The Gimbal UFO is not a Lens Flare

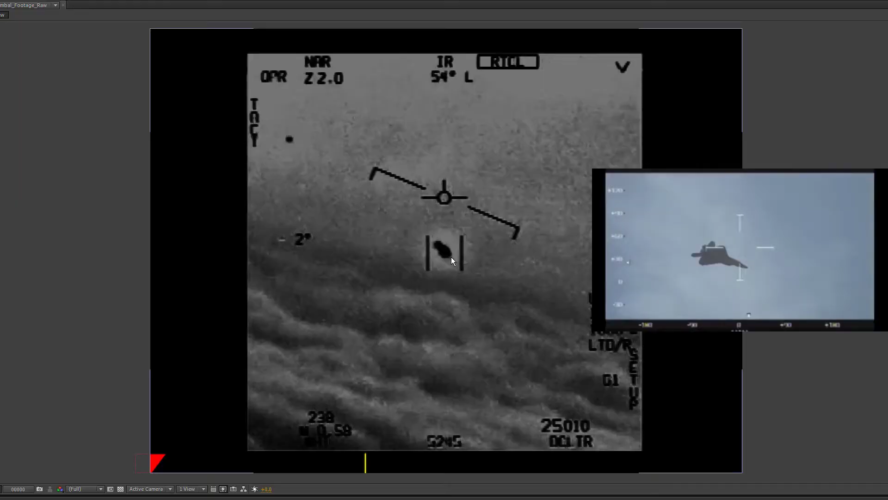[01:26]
when you see this artifact in the lower right hand corner of this craft and it goes away that's not a lens flare it's like it's never a lens flare because things don't get obscured on a lens flare
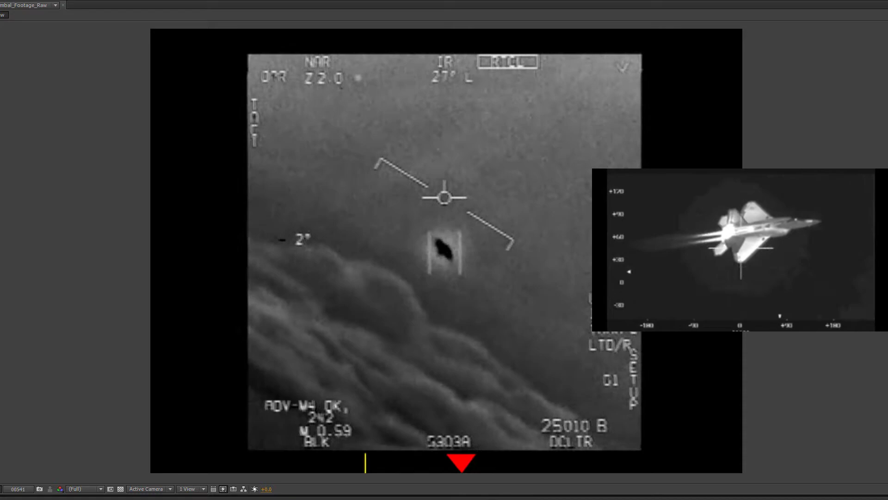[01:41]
the other thing is the consistency in the shape is just not realistic
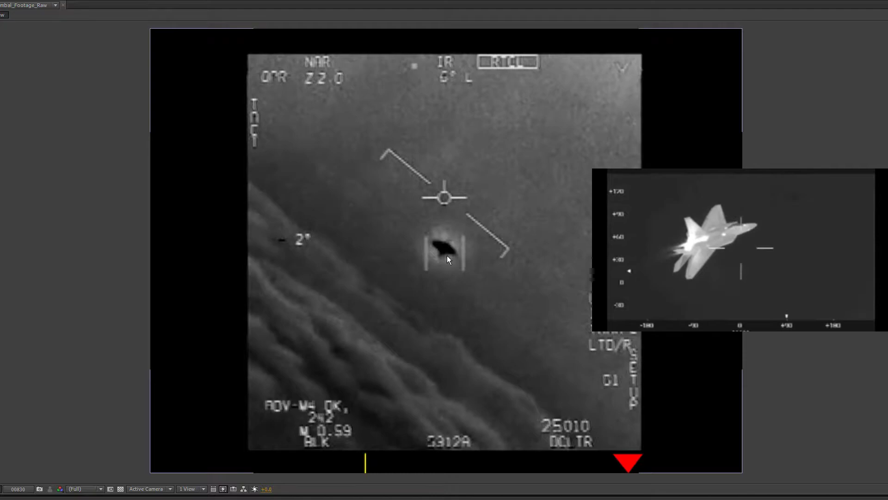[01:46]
even if you were to stare I mean if your census airplane is flying and rotating this lens flare should be rotating the entire time it shouldn't be static you know rotating like that that's just again not how lens flares work they wouldn't be locked in in place like that now the
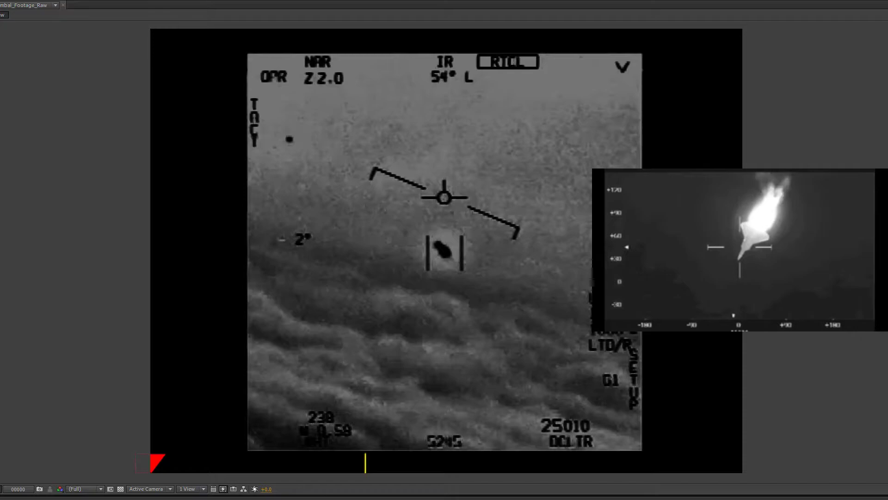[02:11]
argument has been that you can see the rotation of the lens coinciding with the rotation of the object but that's also not true there's one portion where that looks like it happens here in this in this portion oh by the way I animated this little this little arrow just indicates where we are in the footage so that that way I can kind of scrub and not worry about you know trying to illustrate what I'm talking about I've also inverted the first half of this gimbal video
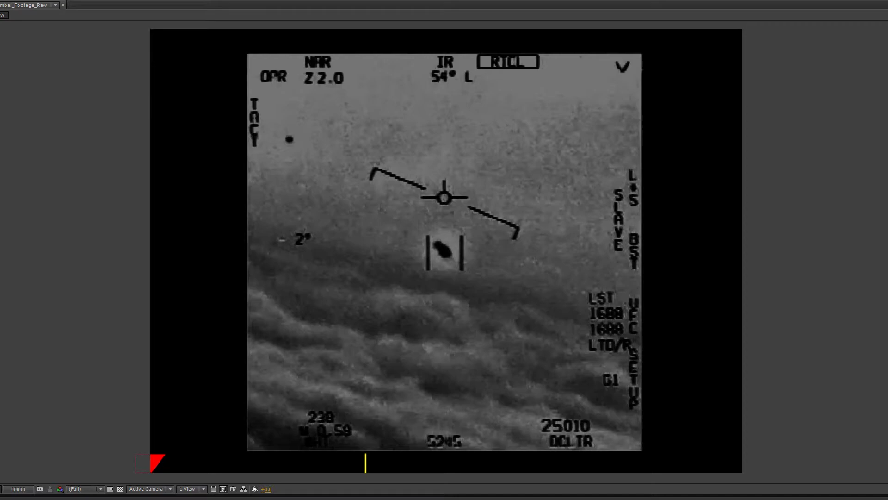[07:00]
the craft flies in this direction left you know it's going if I could draw an arrow from this to the left that's what it's doing in three-dimensional space the argument has been that this is a lens flare and you can tell because when the camera lens rotates we can see the rotation happen right but that doesn't always happen we in fact and it doesn't happen even when the lens rotates like let's see from I think it's here um there there's another rotation there
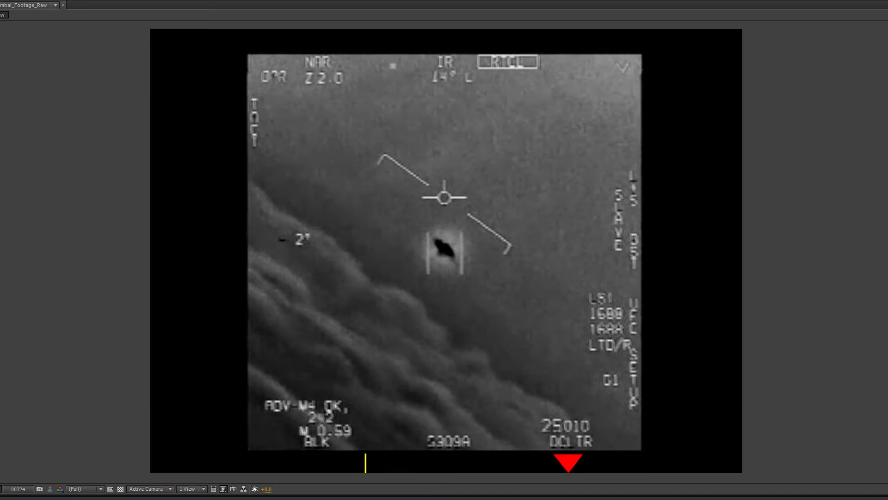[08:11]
and that's true really throughout the video right there that that that rotation does not have the rotating lens artifact and so what my guess is is in this one too does not have it um or at least it doesn't it might have a tiny portion of it but it doesn't have the whole thing and then this one at the end clearly doesn't um that lens does not rotate it
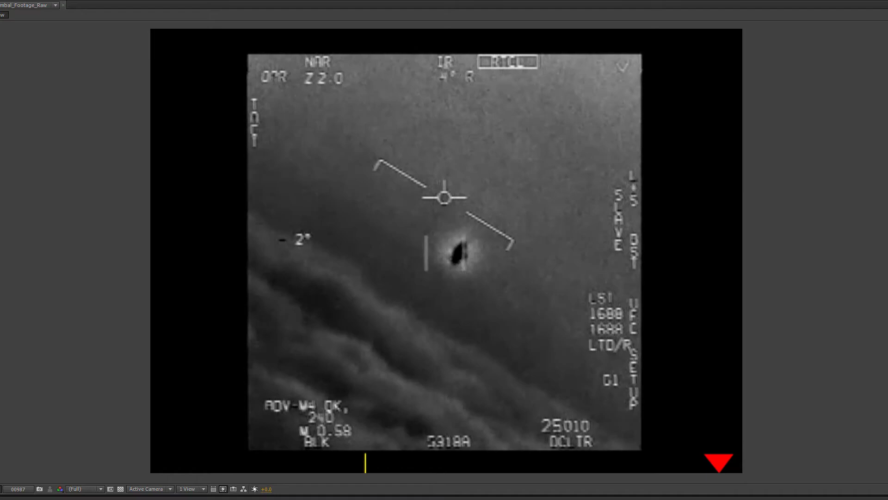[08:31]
it loses track as well so one last note I will talk about in terms of lens flare is fairly important and that
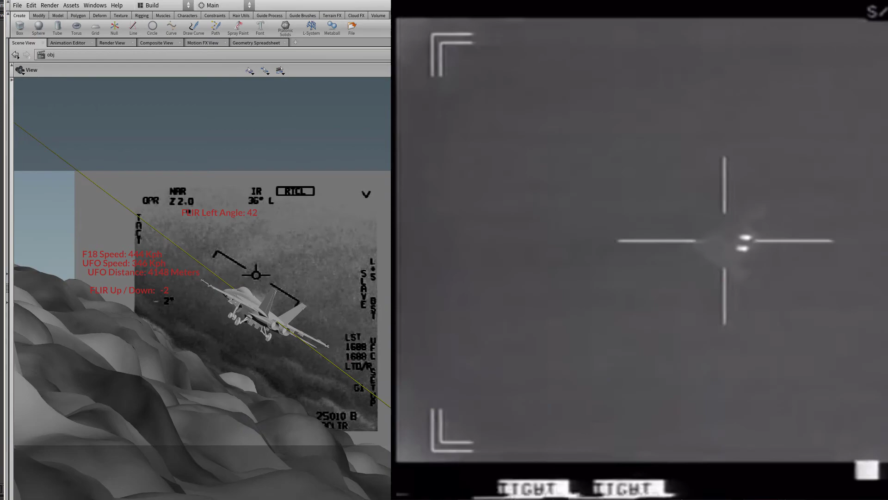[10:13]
they're all in the frame it like there's no there's no scenario where there we we don't see any of that given the amount of rotation so in other